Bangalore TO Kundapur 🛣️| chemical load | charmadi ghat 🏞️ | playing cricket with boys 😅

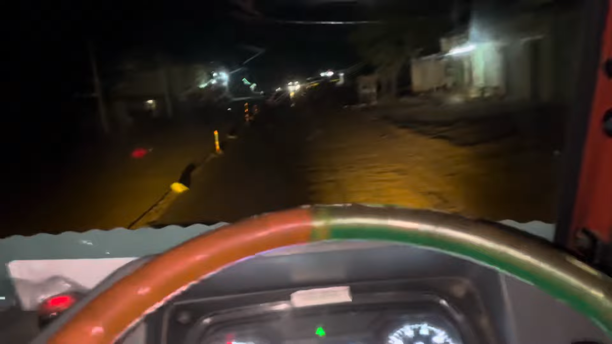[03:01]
ಮಂಗ್ಳೂರು ಟು ಬೆಂಗಳೂರು ಹೈವೇಗೆ ಬಂದುಬಿಟ್ಟಿದ್ದೀವಿ. ಯಾವುದೋ ಲಾಸ್ಟಲ್ಲಿ ಮಾತ್ರ ಇಲ್ಲಿ ನೋಡಿ ಈ ಥರ ಮಾಡಾಕ್ಬಿಟ್ಟವ್ರೆ ರೋಡ್ನ. ಇಲ್ಲಪ್ಪ ಇಲ್ಲಿ ಹೊಡೆಯೋದು ಗಡಿನ,
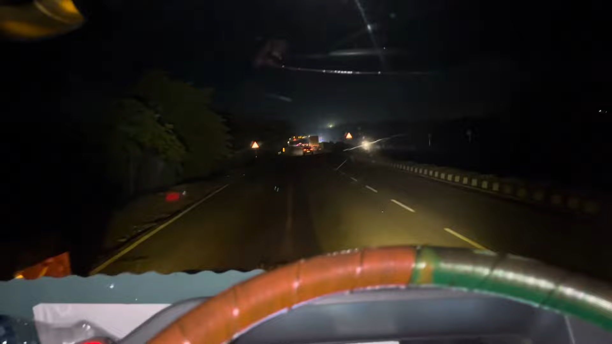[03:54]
ನಮ್ಮ ಪಯಣ ಇಂದ ಹಾಸನ್ವರೆಗೂ ಇದೇ ಹೈವೇ, ಒಳ್ಳೆ ಹೈವೇ ಒಂದು.
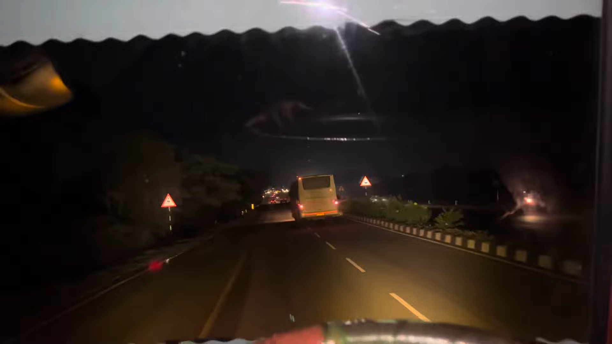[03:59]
ಅದು ಇಲ್ಲಿಂದ ಹಾಸನ್ವರೆಗೂ ಹೆಂಗ್ ಹೋಗ್ತೀವಿ ಅಂತ ಗೊತ್ತಾಗಲ್ಲ, ಬಟ್ ಹಾಸನಿಂದ ಇದೆಯಲ್ಲ ನಮ್ಮ ಕುಂದಾಪುರ ರೋಡು, ಅದು ಒಂದು ಸ್ವಲ್ಪ ಹಿಂಸೆ ಆದಂಗ ಆಗ್ತಾ ಉಂಟು.
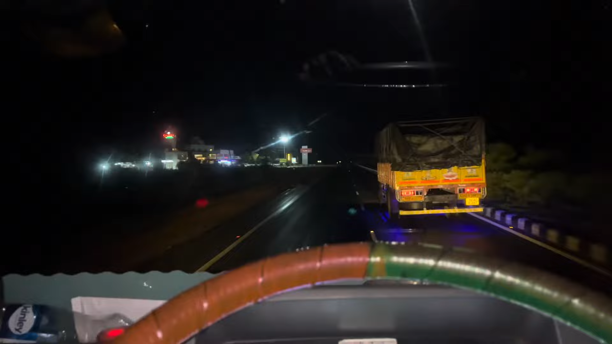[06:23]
KA-42B ರಾಮನಗರ ಗಾಡಿ ಯಾವ್ದಪ್ಪ ಇದು ಗಾಡಿ? ಟಾಟಾನಾ? ಟಾಟಾ 15-12 ಸಿಂಗಲ್ ಕ್ಯಾಬಿನ್. ಹಿಂದ್ಗಡೆ ಡೋರ್ನ ಚೇಂಜ್ ಮಾಡಿಸ್ಬಿಟ್ಟವ್ರ. ಅದೇ ಮಾಗಡಿ ಕಡೆಯಿಂದ ಬಂದಿದ್ದಕ್ಕೆ ನಮಗೆ ಸಿಕ್ಕಂತಹ ಫಸ್ಟ್ ಟೋಲು
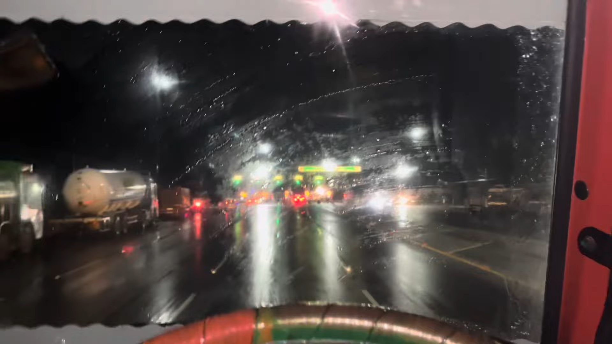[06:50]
ನೆಲಮಂಗಲ ದೇವಿಹಳ್ಳಿ ಎಕ್ಸ್ಪ್ರೆಸ್ ವೇ ಪ್ರೈವೇಟ್ ಲಿಮಿಟೆಡ್
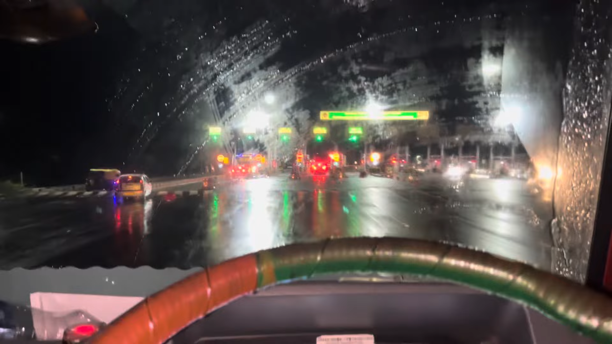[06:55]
ಫಸ್ಟ್ ಟೋಲ್ ನೋಡ್ರಪ್ಪ.
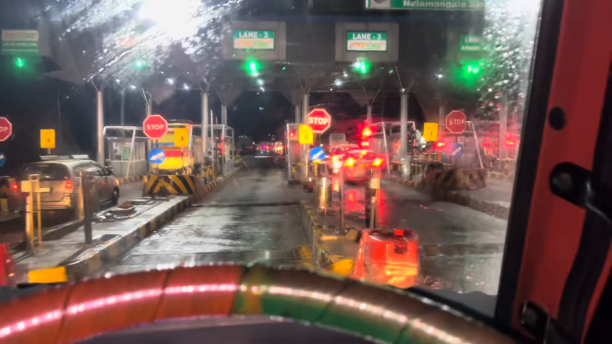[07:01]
ಇದೇ ಸಿಕ್ಕಿತ್ತು ನಮಗೆ ಮಾಗಡಿ ಕಡೆಯಿಂದ ಬಂದಿದ್ದೆ, ಇಲ್ಲಾಂದ್ರೆ ಒಂದು 2-3 ಟೋಲ್ಗಳು ಆಲ್ರೆಡಿ ಆಗೋಗಿರೋವು.
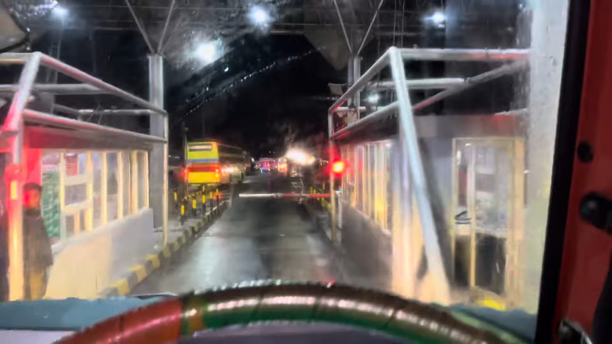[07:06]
ಈ ಹೈವೇಲೆಲ್ಲ ಟೋಟಲ್ ಬೆಂಗಳೂರಿಂದ ಇಲ್ಲಿ ಬರೋ ಅಷ್ಟೊತ್ತಿಗೆ ಅದರಲ್ಲೂ ಒಂದು 180 ರೂಪಾಯಿ ಟೋಲು ವೇಸ್ಟು.
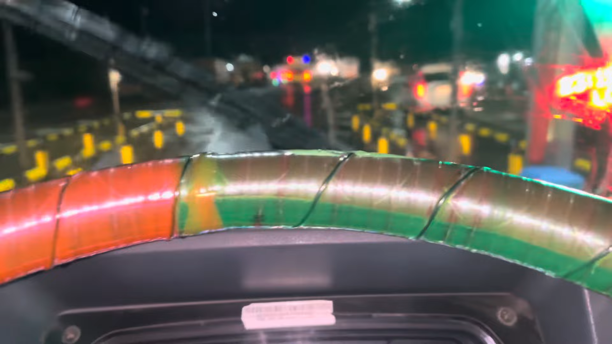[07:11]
ಯಾವುದೋ ವೇಸ್ಟ್ ಟೋಲ್ ಅದು 180 ರೂಪಾಯಿ ಕಟ್ಟಾಗುತ್ತೆ ಅದು ಫಸ್ಟ್ ಸಿಗೋ ಟೋಲು ಈ ಹೈವೇಲಿ ನೆಲಮಂಗಲ ಕಡೆಯಿಂದ ಬಂದರೆ. ಬರಲಿ ಟ್ರಿಪ್ ಹೊಡಿರಲಿ, ಈ ಟೈಮಲ್ಲಿ ಚಿಕ್ಕಮಂಗ್ಳೂರಿನಲ್ಲಿ ಟ್ರಿಪ್ ಹೊಡಿರಲಿ,